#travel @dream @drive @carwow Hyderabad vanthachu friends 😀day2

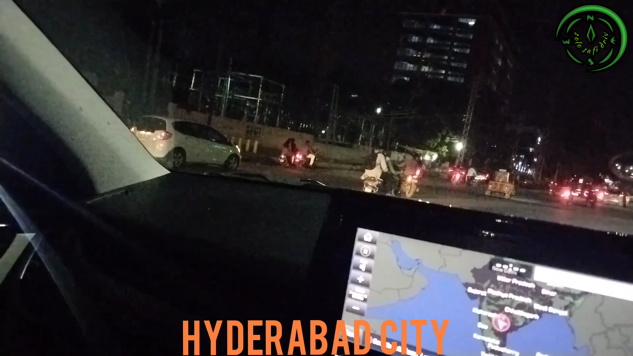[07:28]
இப்போ வந்து லெஃப்டில் வண்டி போகணும், இப்போ எப்படி தெரிஞ்சது லெஃப்டில் ஃபுல்லாக பார்த்துக்கிட்டேன்